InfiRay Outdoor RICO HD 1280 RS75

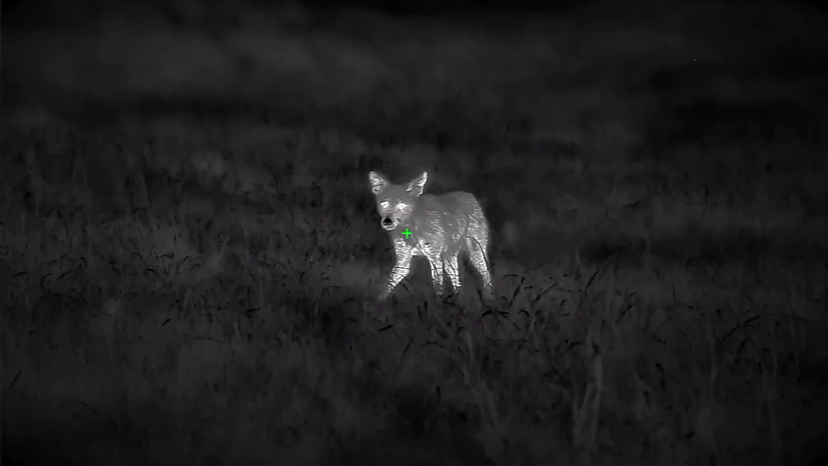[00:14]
And this advancement in sensor technology, it really marks the beginning of a new era in thermal.
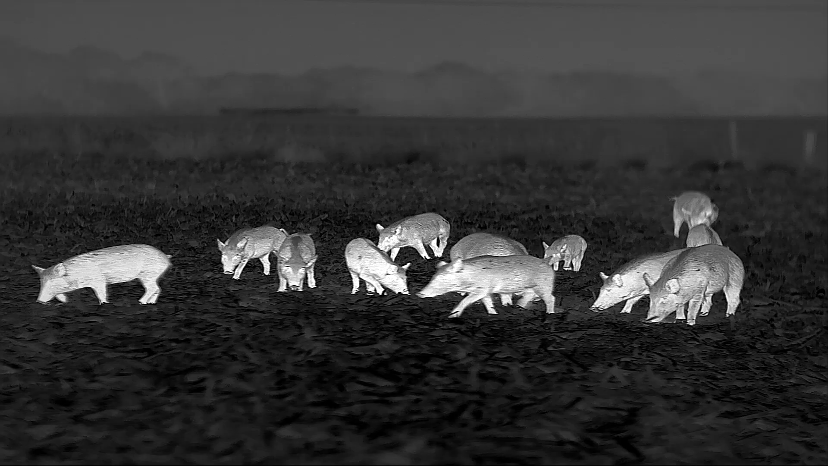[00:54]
We got our hands on the first 1280 high-definition camera.
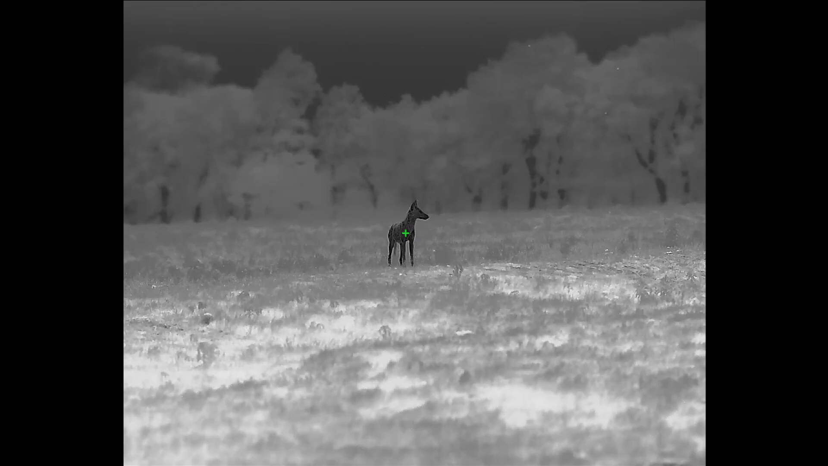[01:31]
But because of this recent advancement in sensor technology, those days are over. We are not going to be able to do it. We are now officially in a new era of high-definition thermal.